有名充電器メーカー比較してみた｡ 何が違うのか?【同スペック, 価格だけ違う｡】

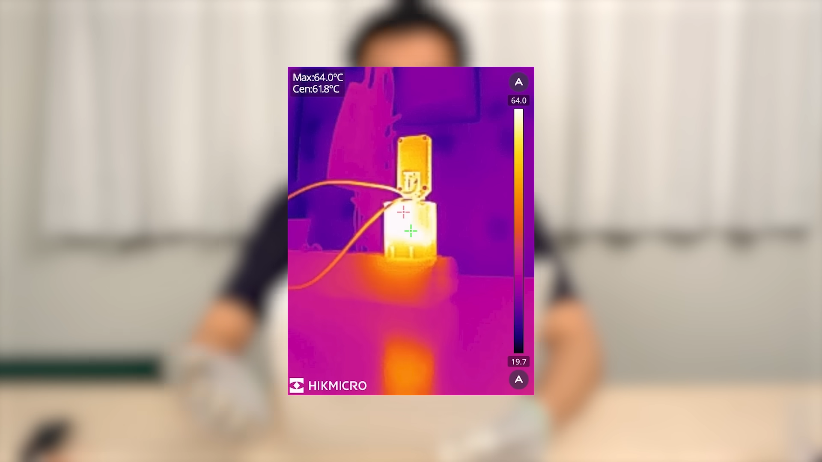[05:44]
On screen: spot 61.8°C, max 64.0°C
まずアンカーからですアンカーは温度分布にムラがあります側面の最高温度は64度
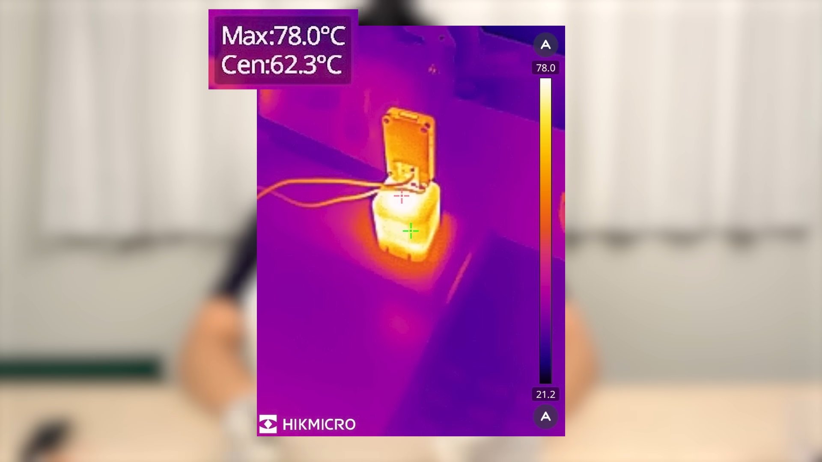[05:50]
On screen: spot 62.3°C, max 78.0°C
天板部分は78度になりました触ってみても大体このくらいの温度かと思いますただプラスチックは熱伝導率が低いので
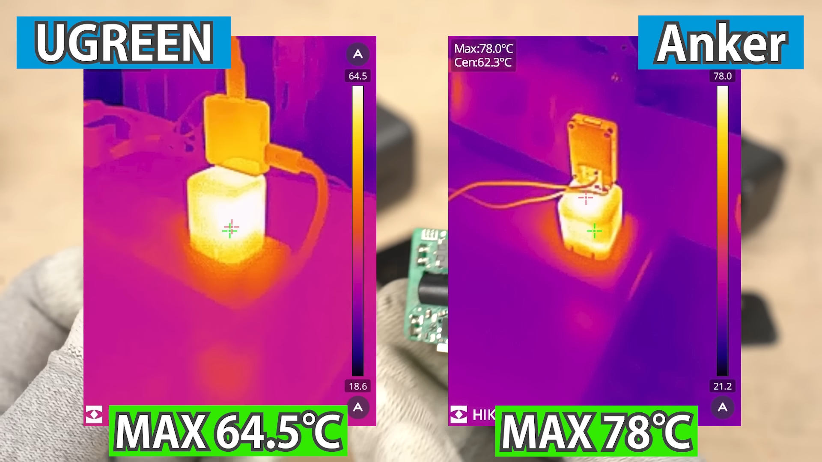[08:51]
いですですのでアンカーの方が温度少し高めになっていましたこれは温度測定で分かったことです次に基板を見ていきますこちら